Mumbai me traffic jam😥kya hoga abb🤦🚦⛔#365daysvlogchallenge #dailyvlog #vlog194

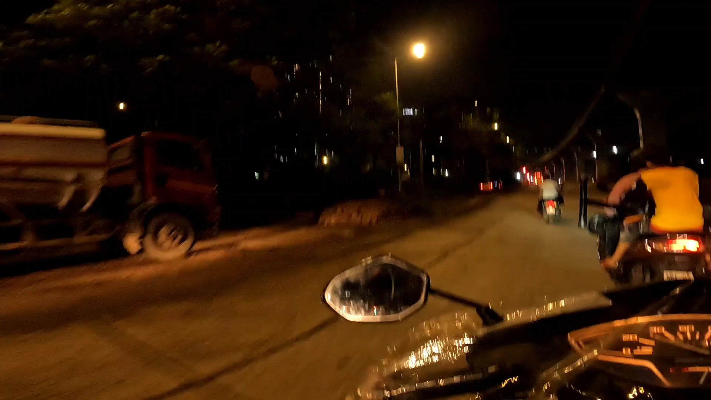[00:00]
So here is your CVK Rider 007. Welcome back to the new Night Ride episode. नाइट में ब्लॉग करने निकले हो भी मुंबई की लोकेशन पे एक अलग ही फील है, अलग ही मज़ा है।
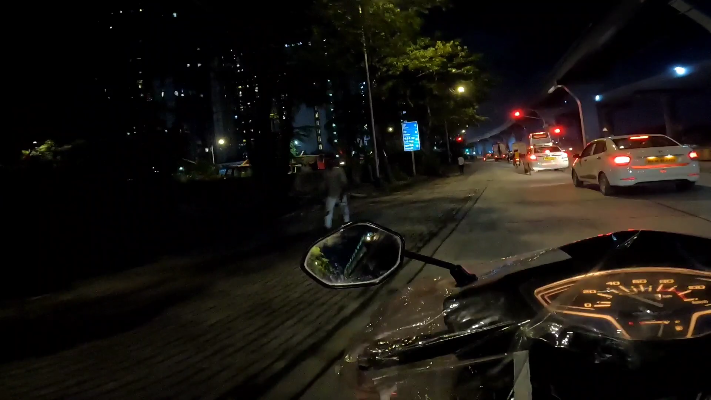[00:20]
बिकॉज अगर आप नोटिस करोगे ना, दिन भर जो भी ट्रैफिक मिलता है ना मुंबई में, अगर आप नाइट को निकलोगे ना, वेट भाई,
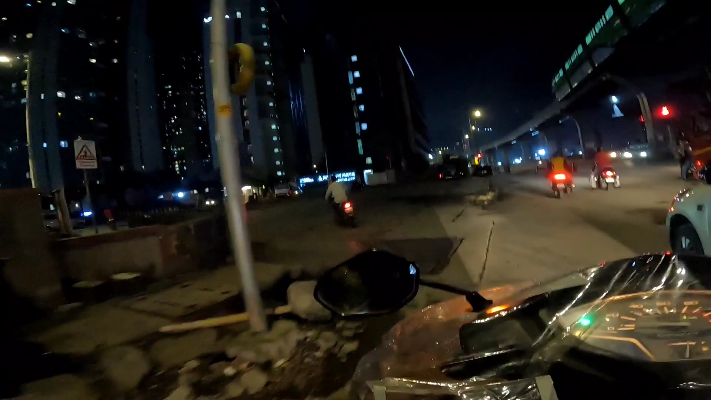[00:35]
लेफ्ट जाना है तो चालू है लेफ्ट।
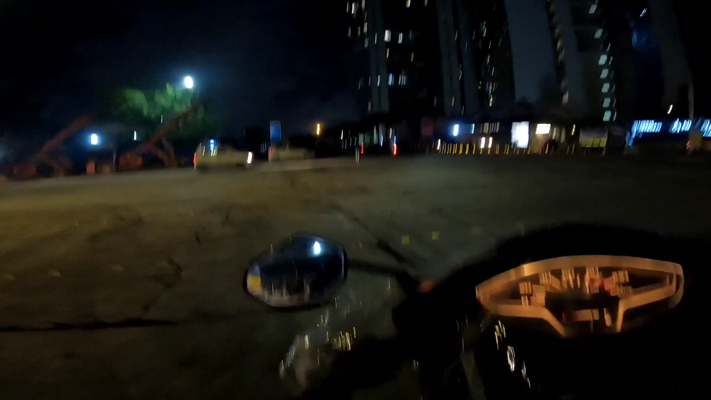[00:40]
ओके, सो गाइस मैं बोल रहा था
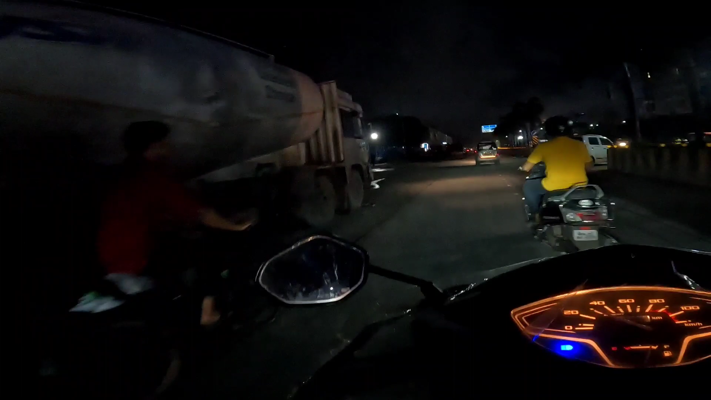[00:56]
मुंबई नाइट राइड यानी मुंबई की नाइट लाइफ, ये आप एक्सप्लोर करो।
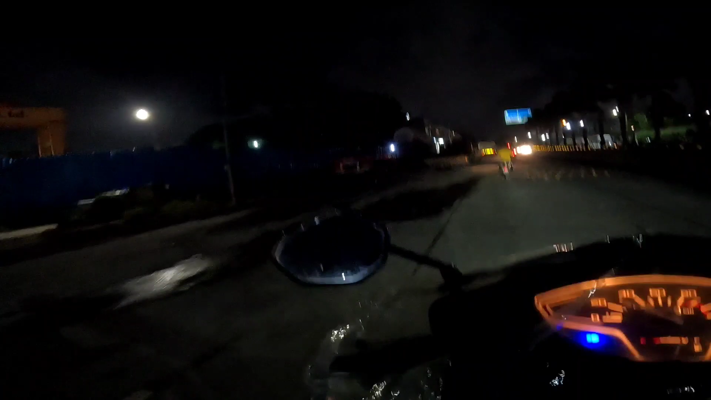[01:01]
मुंबई में आपको ट्रैफिक जो है ना भाई, वो रात में देखने नहीं मिलेगा पहले बात तो, ठीक है। इसके अलावा आराम से घूम सकते हो, बट अगर आप डे में आओगे ना तो ट्रैफिक तो भाई मिलेगा ही।
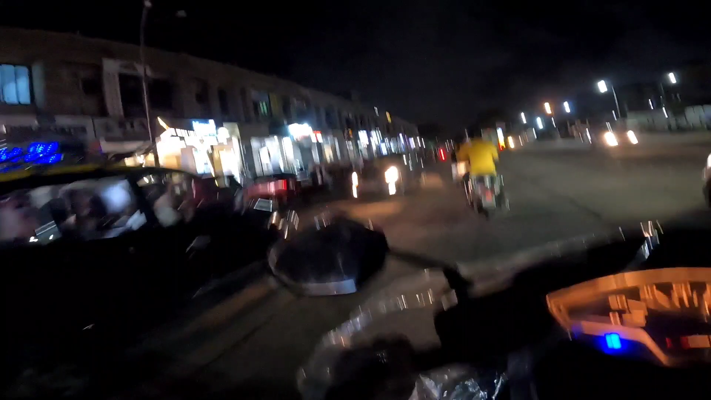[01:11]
बिकॉज यार दिन में अपने मुंबई भाई पूरी बोलते ना, काम काम काम के चलते पूरी पब्लिक यहाँ वहाँ रहती है,
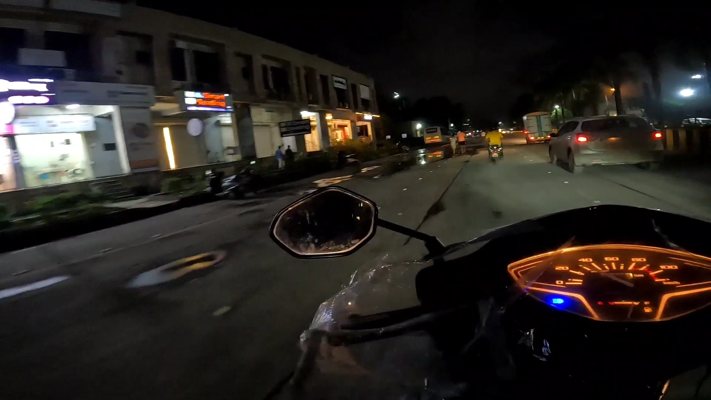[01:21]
और मैं ना एक्चुअली मतलब ऐसे ऐसे प्लेस के ना जहाँ जहाँ पे ट्रैफिक लगता है मुंबई में, उसका पर्सनल व्लॉग बनाने वाला हूँ, जो कि आप लोग के साथ में शेयर करूँगा मैं। और भाई फिलहाल तो कुछ नहीं, फिलहाल तो इस क्या बोला तूने,
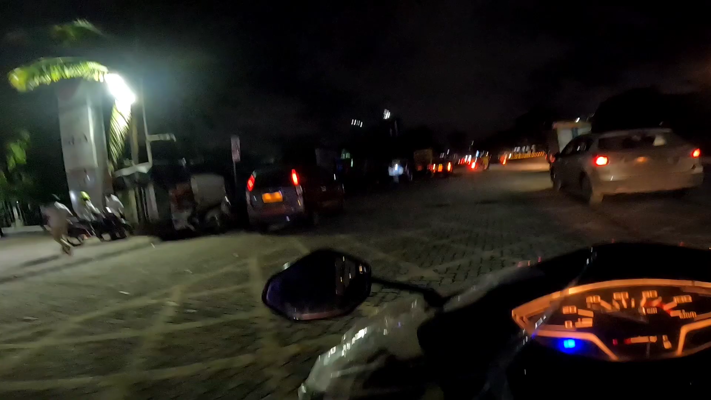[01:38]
फिलहाल तो इस लोकेशन पे आके पहुँचा हूँ मैं, जो कि प्रतीक्षा नगर आएगा जी आगे।
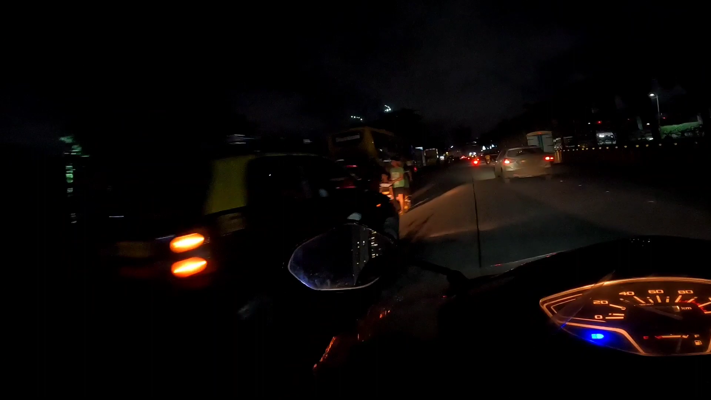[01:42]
और फिलहाल मैं जा रहा हूँ सीधा मेरे घर के साइड में,
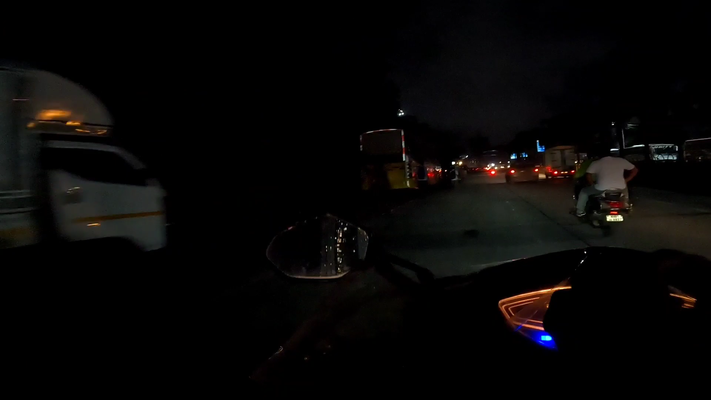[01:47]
बट मैं घर पे नहीं धारा भी जा रहा हूँ, थोड़ा काम से धारा भी जाते हो, काम लिखते उसके बाद में जाएंगे घर पे।
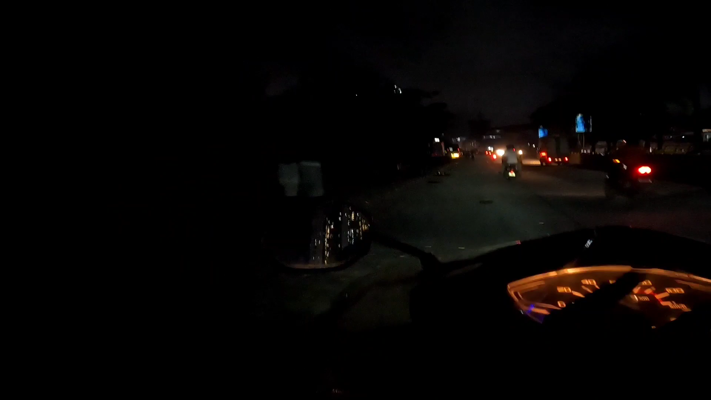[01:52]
बट उससे पहले आप चेक कर लो भाई क्या ही सीन है यहाँ पे,
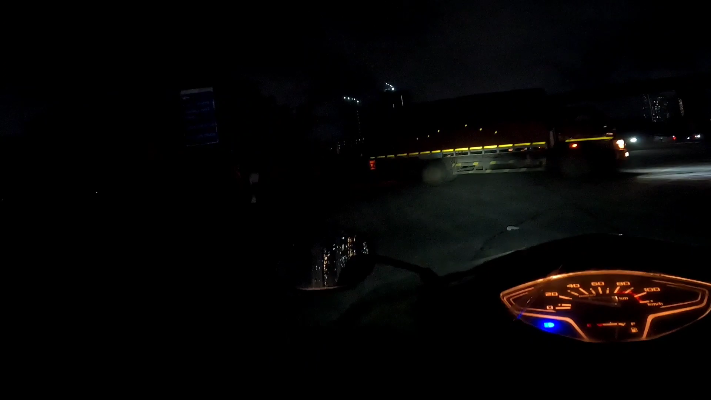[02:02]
ये अच्छा है कि ना भाई ये टेम्पो पे ना ये रिफ्लेक्टर लगा के रखा है, रास्ते में लाइट हो या ना हो, दूर से ना वो टेम्पो दिखेगी नहीं, लेकिन आपके गाड़ी के हेडलाइट से ना उसका रिफ्लेक्टर जो है वो शाइन करेगा, तो उससे आप
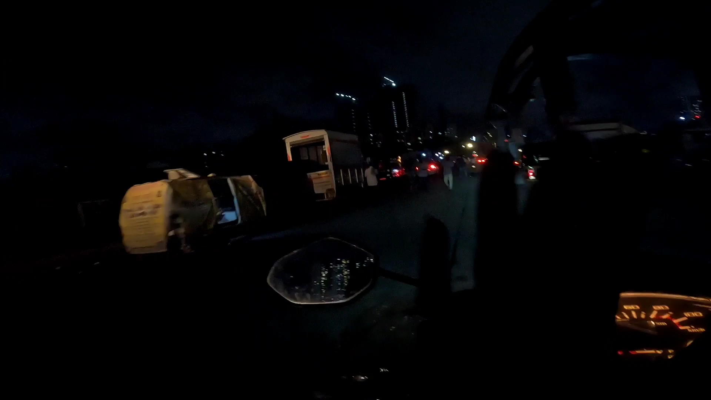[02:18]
मतलब देख सकते हो कि सामने टेम्पो आ रही है।
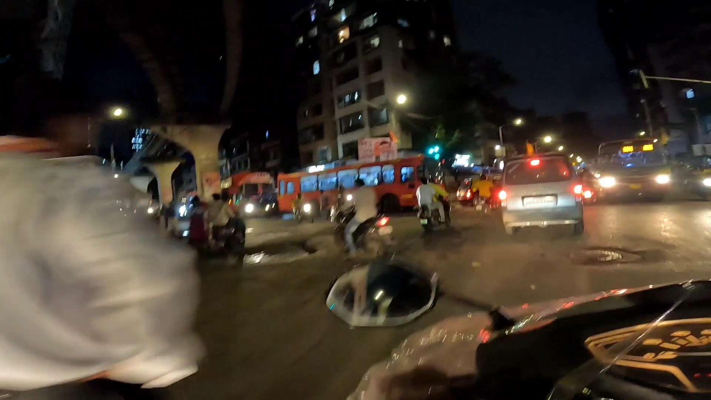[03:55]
अरे भाई सिग्नल ग्रीन है, रुक जाओ भाई, क्या जाम है पूरा,